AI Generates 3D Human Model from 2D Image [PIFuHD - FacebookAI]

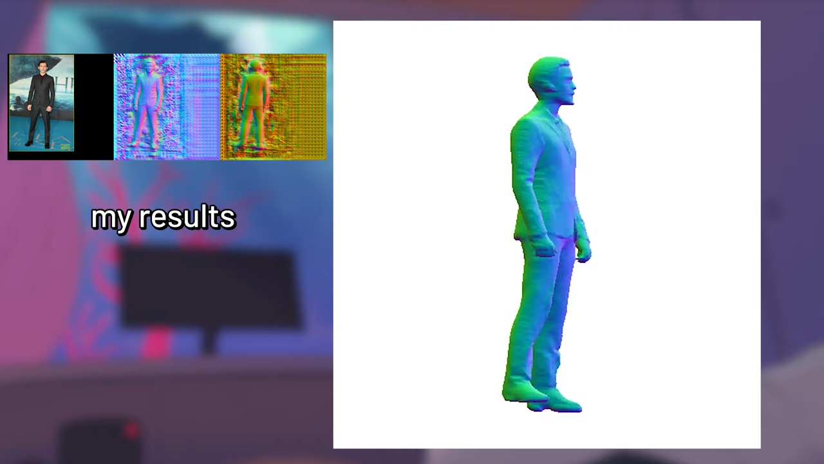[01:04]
Well, you still might think, this is not as accurate and does not have a clear cut at all sometimes.
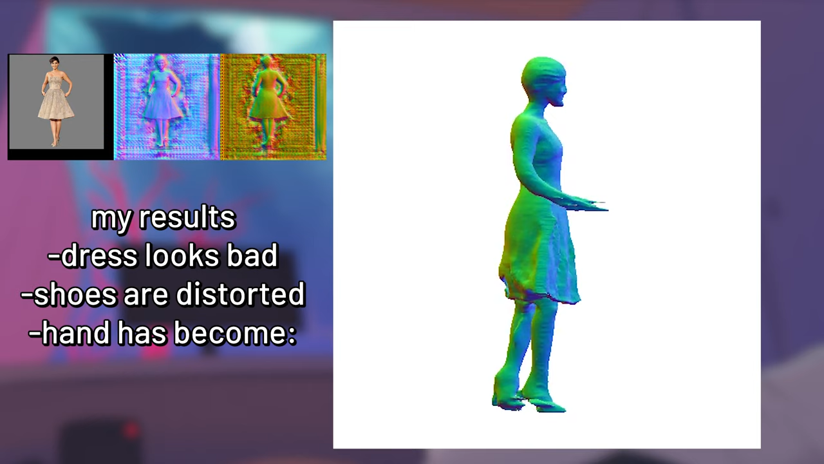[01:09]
But actually, this saves a lot of time because now all you need to do is to edit this 3D model to whatever you want yourself.
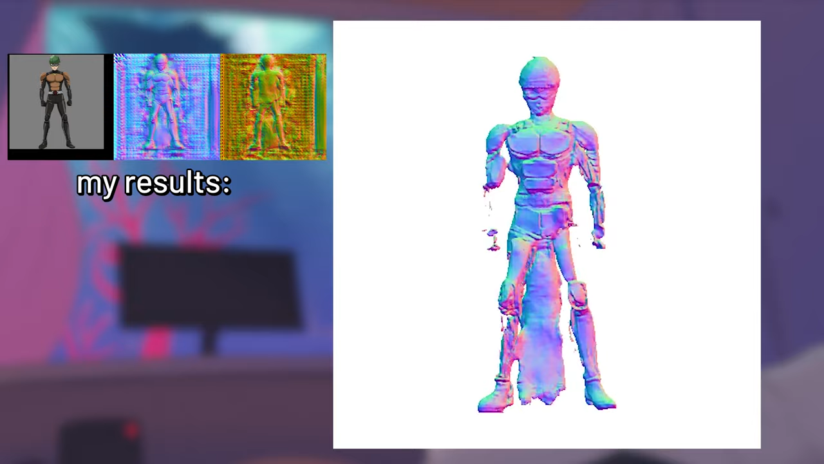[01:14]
Correct me if I'm wrong, but I think you can clean up these edges.
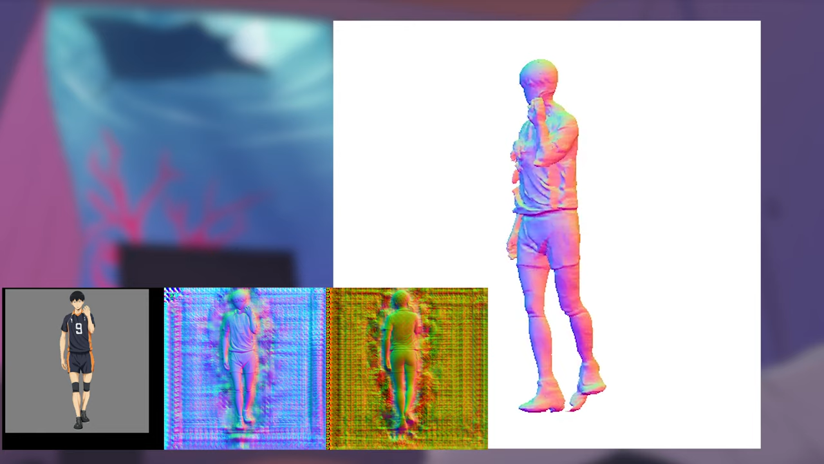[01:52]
but I am actually surprised at how well it works on some of the anime characters.
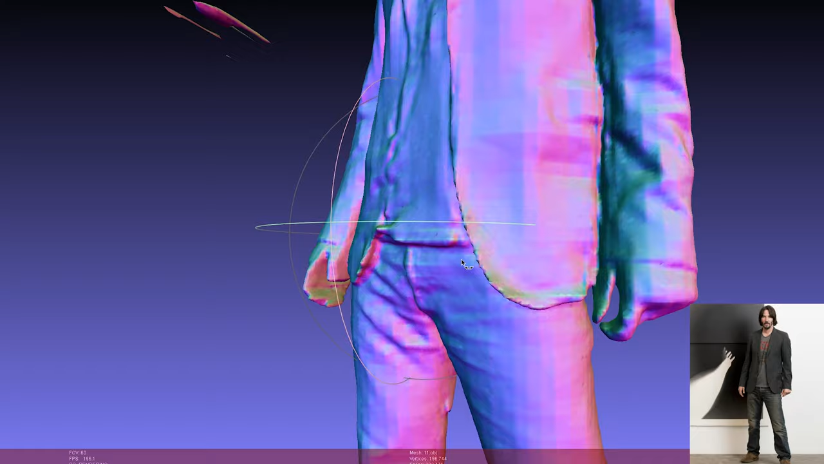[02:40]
It even generates the details at the back too, which is amazing.